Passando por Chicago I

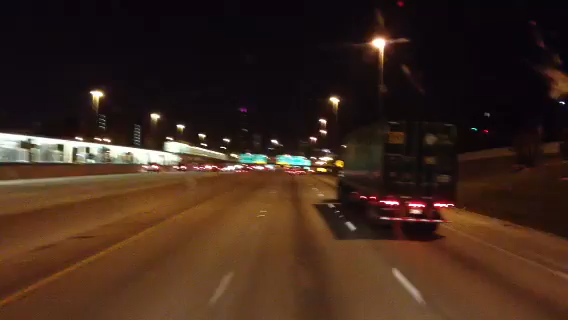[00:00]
E aí, tudo bom, dá pra ver a ponta lá do prédio, a pontinha roxa? No topo aqui, ó, Testal da 9094, a área metropolitana de Chicago,
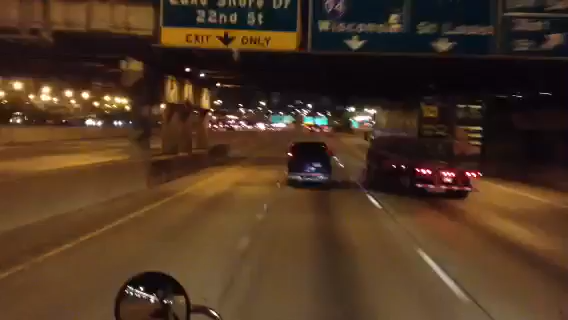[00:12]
aqui a pista local, três faixas aqui, caminhão não pode ir na Puxa Expressa, aqui ó, 9094, Wisconsin, e a 55 para St. Louis, no Missouri. É, a Pernachimbra está sujo, já lavado de manhã. Ah, que porcaria.